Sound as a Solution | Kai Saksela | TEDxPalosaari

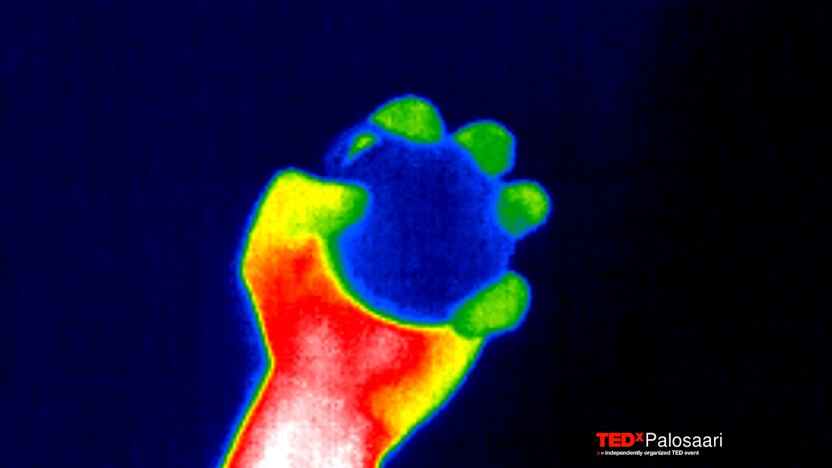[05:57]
You can see that my hand is warm, my fingers are a bit colder, and the object is, you know, colder than my hand.